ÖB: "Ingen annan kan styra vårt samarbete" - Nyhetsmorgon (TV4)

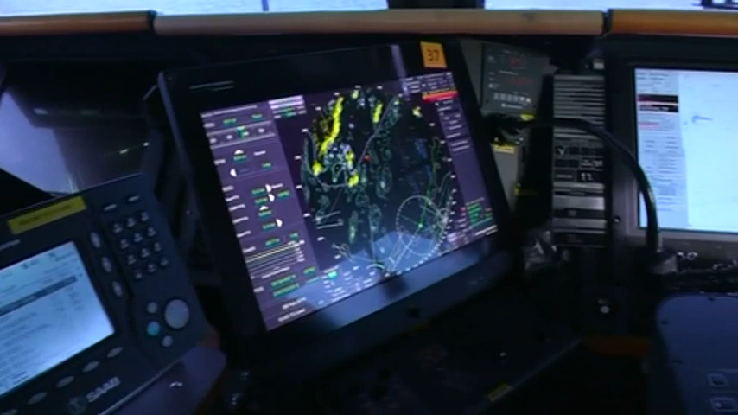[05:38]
Mano, pågiften, förutslåg, skrivet kurs 005. Fantastiskt kurs 005.
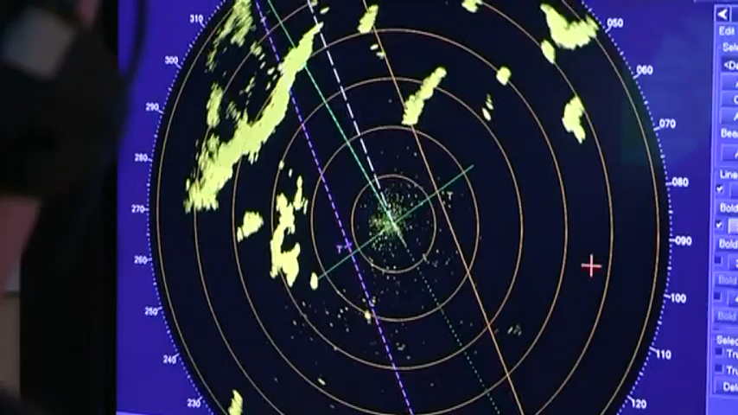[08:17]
bild som möjligt på undervattensläget och hur situationen ser ut.